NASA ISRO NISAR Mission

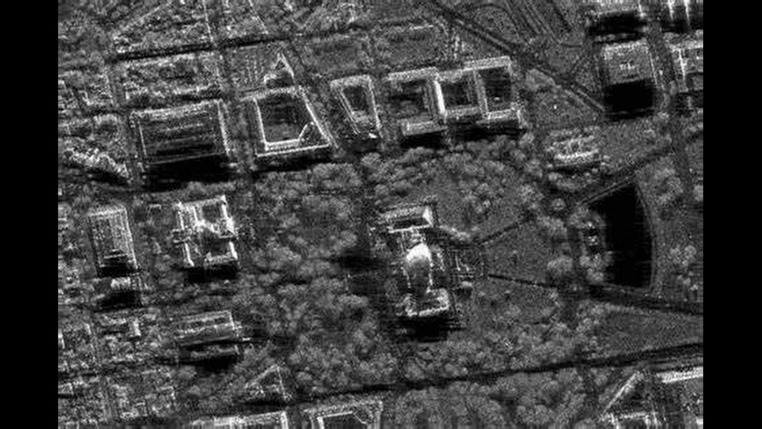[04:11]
वो cloud के अंदर भी और इवेन रात के समय पर भी, darkness पर भी, जो है वो सटीकता से, जो है वो images दिखा सकेगा, high resolution images, इसका मतलब साफ-साफ ये है, कि weather चाहे कैसा भी हो, दिन हो या रात हो,